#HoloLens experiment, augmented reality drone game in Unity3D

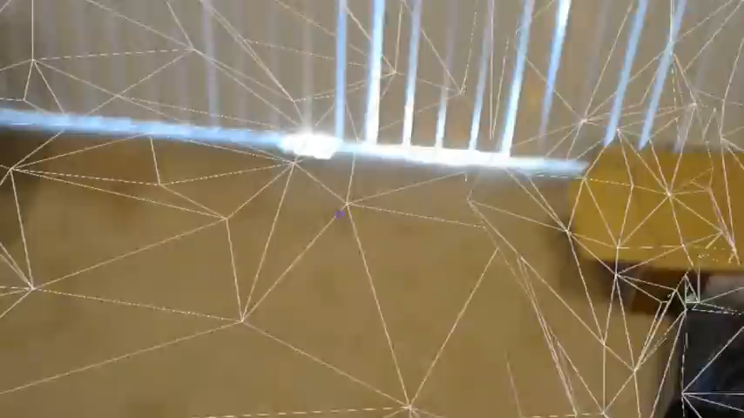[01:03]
okay we've scanned the room enough
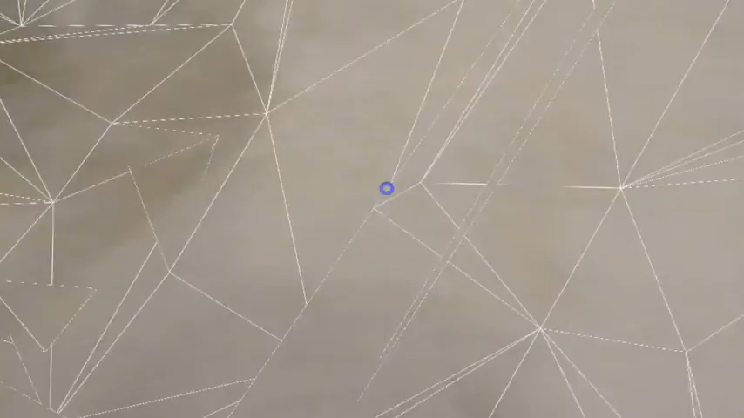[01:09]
and now I have to issue a voice command to start the game so I
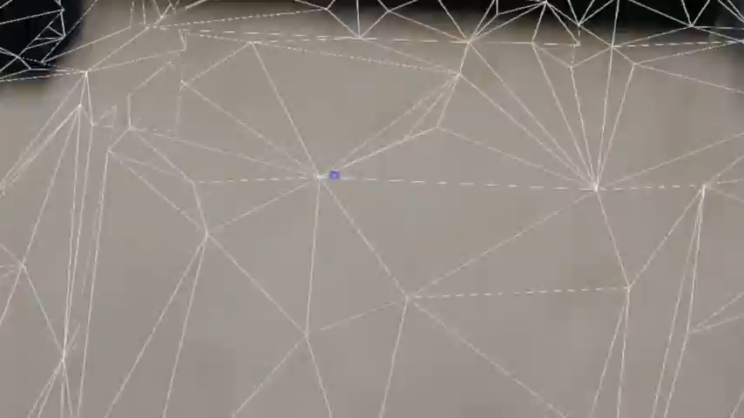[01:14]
just say play so now this is my little ship
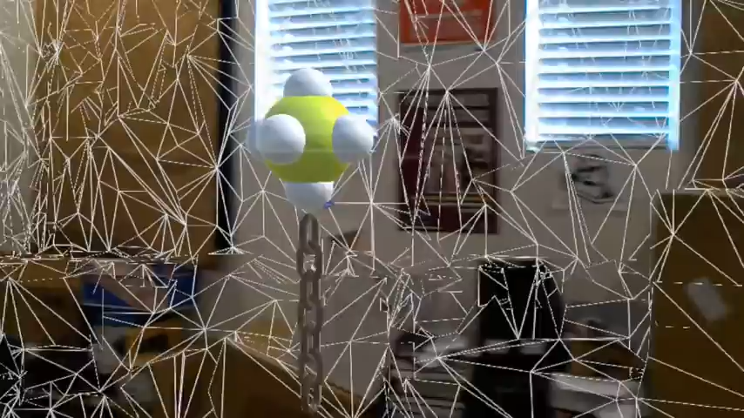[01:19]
at the place in the room has a little chain which eventually will be used to grab things but it's kind of like a hovering
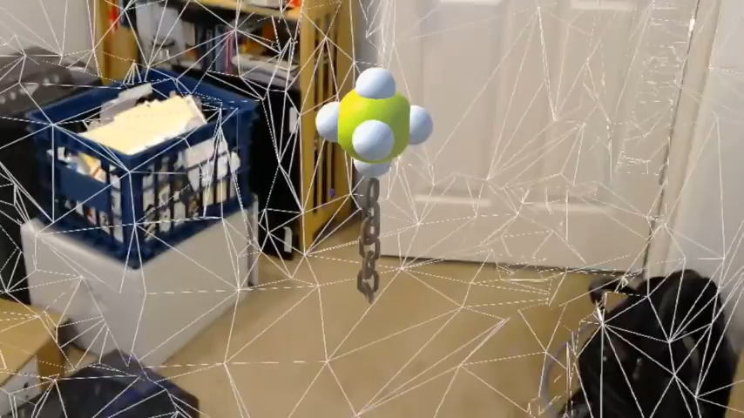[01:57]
it from moving bring towards me again break
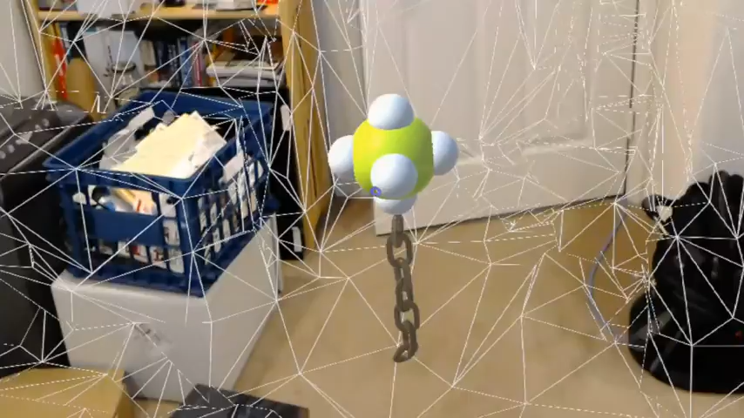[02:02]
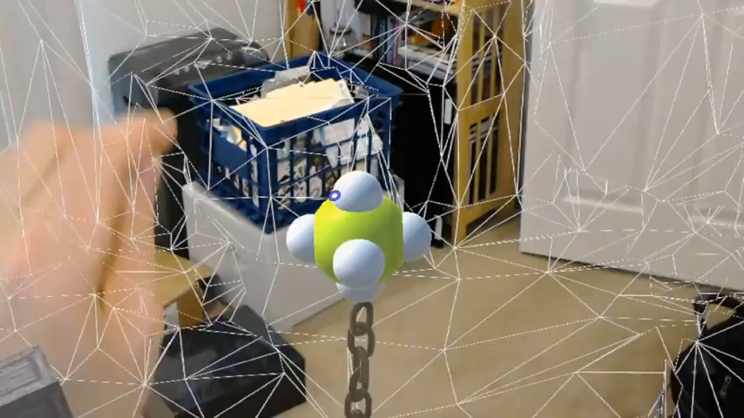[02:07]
let's move it up see it'll hit the ceiling and stop moving because
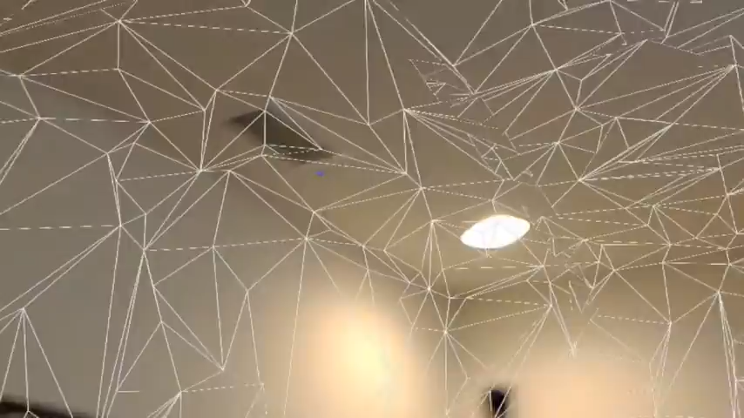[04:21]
it of the environment and you know it it works okay it's pretty good I think there's a lot of possibilities here anyway thanks and I'll be back more